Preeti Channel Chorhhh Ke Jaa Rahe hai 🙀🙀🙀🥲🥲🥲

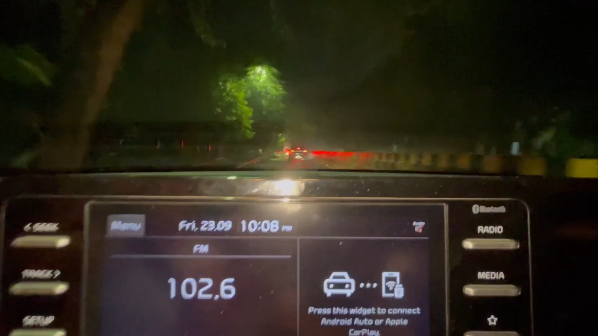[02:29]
टाइम हो चुका है रात के 10:08 और पार्क का व्यू कुछ इस तरह है, पानी पानी हुआ हुआ है।
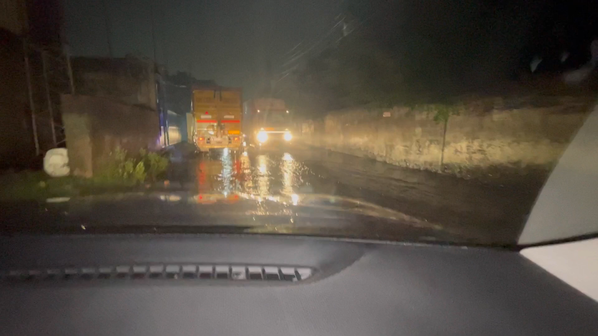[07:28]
तो अभी दो वाटर क्रॉसिंग आ चुकी है भाई मेरे।
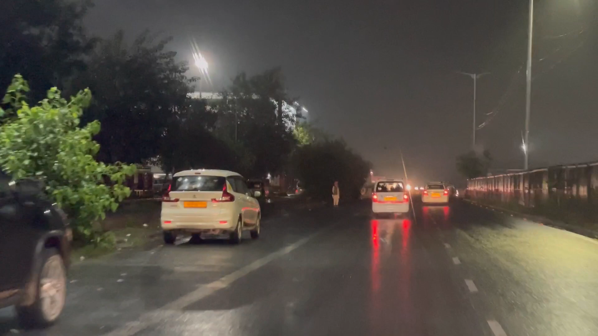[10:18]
वो खड़े डैडी दूर से दिख गए हमें, ऑरेंज पगड़ी में मस्त खड़े हैं, हमारी वेट कर रहे हैं।